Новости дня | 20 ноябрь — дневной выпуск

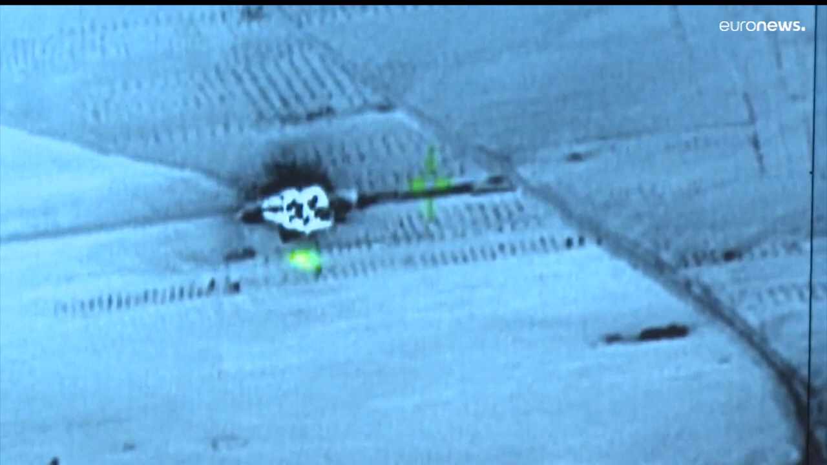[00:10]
ВВС Турции нанесли воздушные удары по куртским формированиям на территории Сирии и Ирака в ответ на теракт в Стамбуле.